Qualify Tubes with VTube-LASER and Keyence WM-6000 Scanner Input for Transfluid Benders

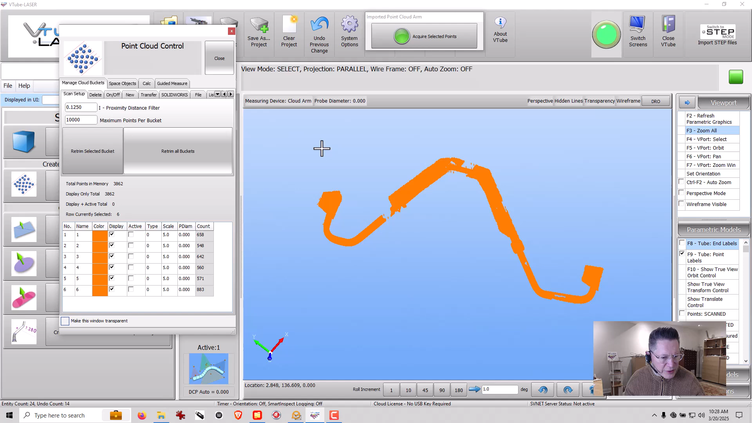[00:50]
retrim all the buckets, press F2, F3, zoom all.
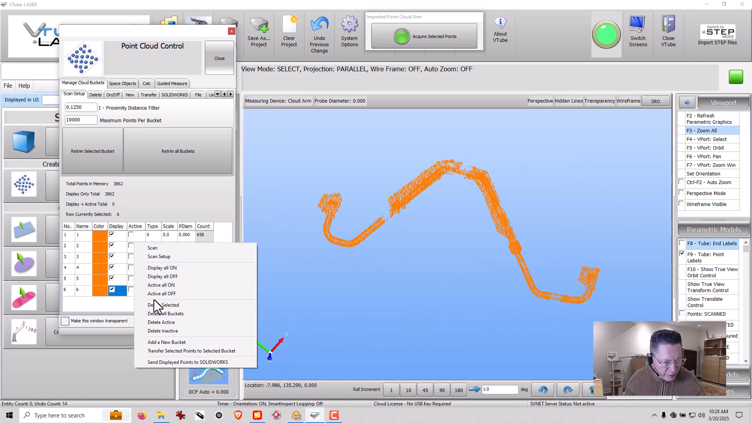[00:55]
Now we're going to make all the point buckets what are called active, which means we can actually edit them. I have to do some trimming here.
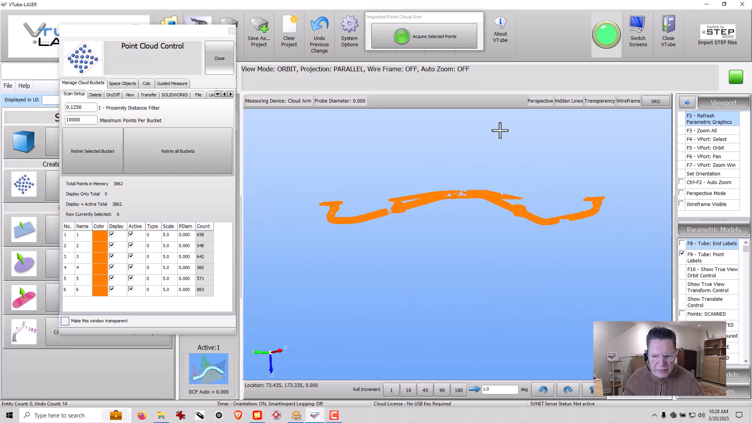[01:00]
I can see we've got a bit of a table here. You see the table right here? I've got to get rid of that.
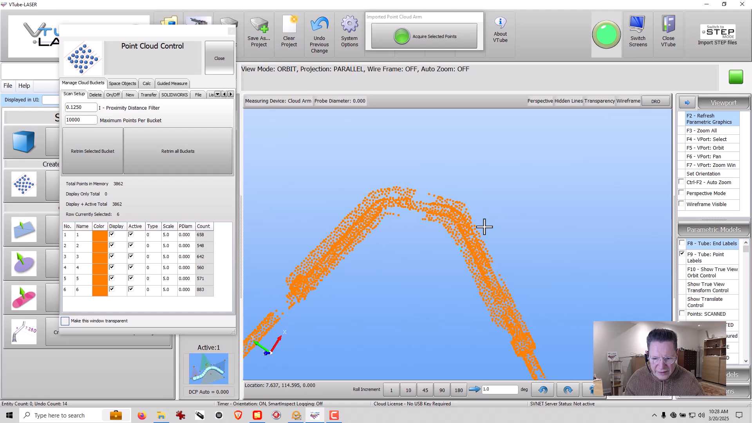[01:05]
It'll help me a lot in my selection. So I'm going to go ahead and take the time to do that. If you can scan this part without getting the table, that's great. If not, we can always delete points like this. All right, now let's check for the table anywhere else.
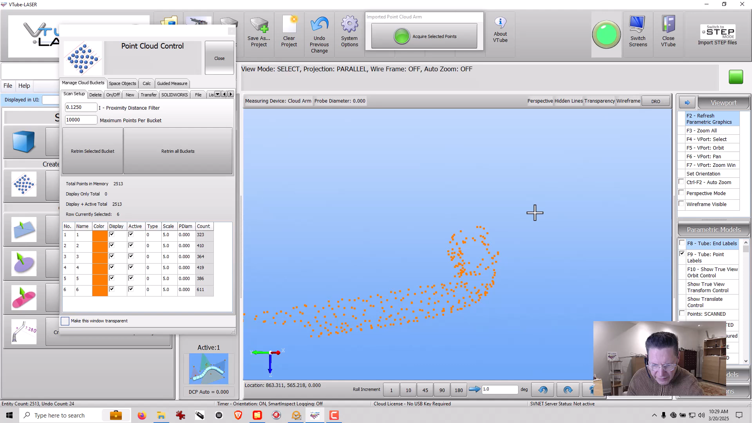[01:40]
Okay, now we have just the tube with its components. So let me hit F3 to zoom all. I'm going to put it in orbit mode and kind of look around this part here.
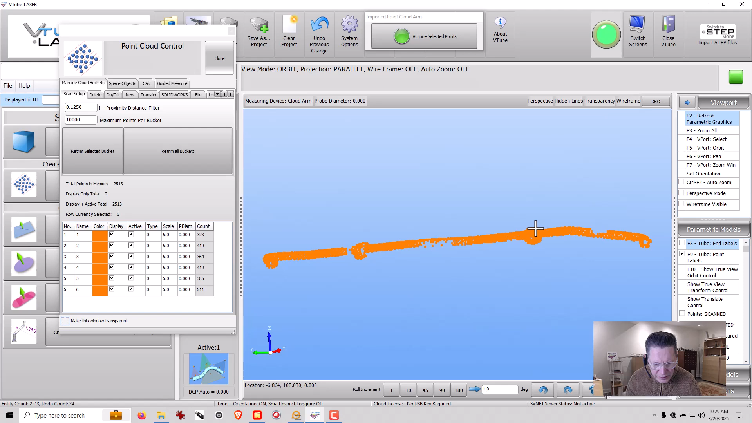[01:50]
It looks to me, let's see, we've got a component here. We'll be working around that component. I think this is a straight. And here's a straight.